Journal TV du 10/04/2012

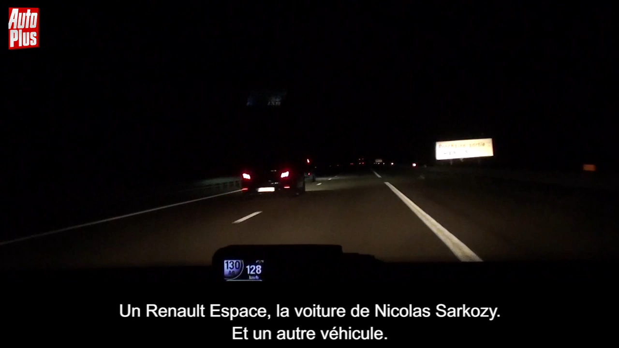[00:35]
Le convoi du président sortant notamment, même en l'absence du candidat de l'UMP à bord, l'escorte file parfois à plus de 190 kmh sur autoroute, comme l'atteste notre vidéo exclusive.